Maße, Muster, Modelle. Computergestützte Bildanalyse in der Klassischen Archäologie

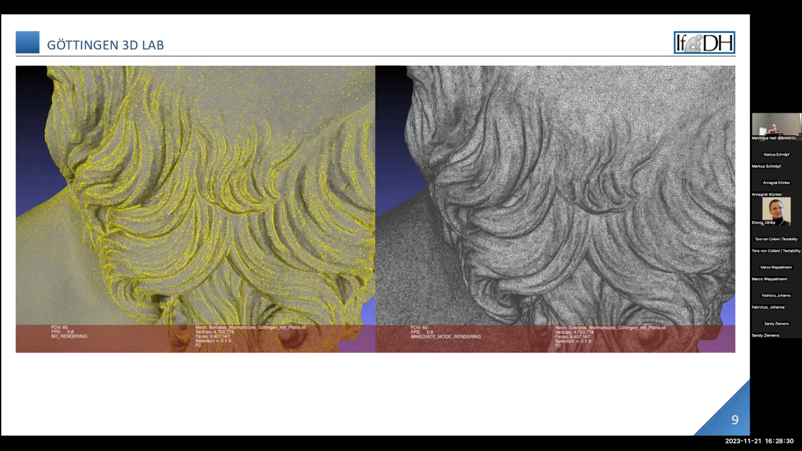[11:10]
führt zu im Detail recht verschiedenen Ergebnissen. Diese wirken sich nicht wahrnehmbar auf das Gesamtergebnis aus, das sollte uns klar sein, dass auch hier keine völlig eindeutige und reproduzierbare physikalische Messung vorliegt. Dies gilt umso mehr, als das triangulierte Modell in der Regel noch Löcher aufweist, die vor dem Druck zu schließen sind und auch im Hinblick auf die Auflösung, sprich die Anzahl an Flächen und Kanten, verkleinert werden muss, um überhaupt von den gängigen 3D-Druckern weiterverarbeitet zu werden.
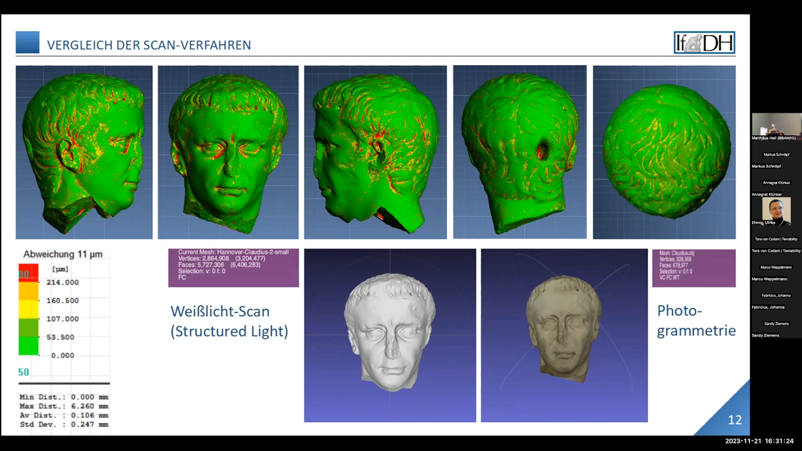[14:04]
die Details so zuverlässig zu erpassen, wie die hochauflösenden Objektive unseres Weißlichtscanners, der am Rande der physikalischen Auflösung. Unsere Untersuchungen, die mittlerweile publiziert sind, konnten aber belegen, dass sich eine noch weitergehende Übereinstimmung als bei den Locken bei den Augustusporträts im Gesicht zeigt. Das wird für Nichtarchäologen vielleicht unnicht überraschend. Für die klassische Archäologie bedeutet dies aber, eine Abkehr von der etablierten Methode des Lockenzählens und beweist, dass auch die Porträts exakt nach einem Hauptstadtmodell kopiert worden sind.
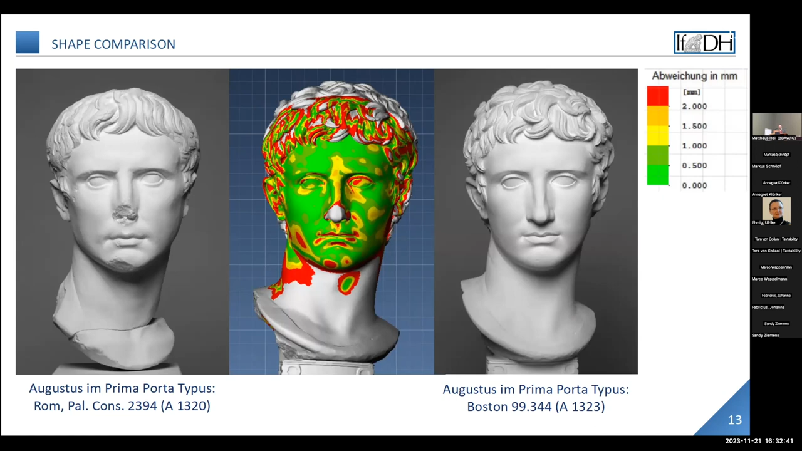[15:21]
Gerade wegen des exakten Kopierverfahrens ist es wahrscheinlich, dass die Stellen, die vom Vorbild abweichen, absichtsvoll verändert worden sind, um den gewünschten Ausdruck im Gesicht zu verstärken. Und so erklärt es sich, dass vor allem die Augen, aber auch die Mundpartie häufiger modifiziert worden sind, um den Ausdruck des Kaisers zu verändern.